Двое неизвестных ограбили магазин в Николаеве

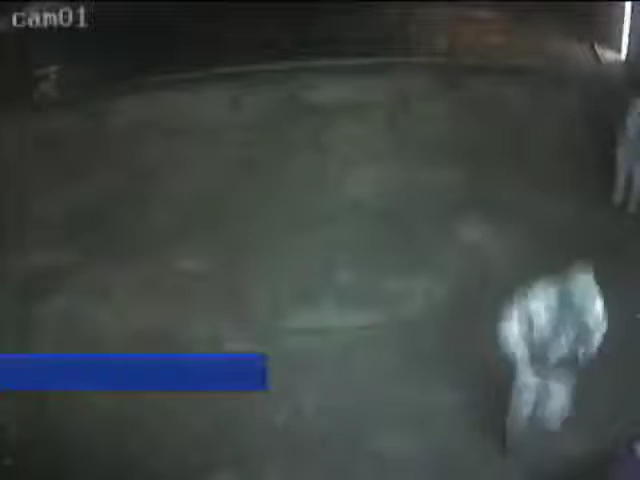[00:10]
Поздней ночью грабители взломали входной замок, молниеносно собрались прилавков, планшеты и ноутбуки и скрылись. Как утверждают представители охранной фирмы, в магазин они приехали по тревоге уже через одну минуту, но было поздно.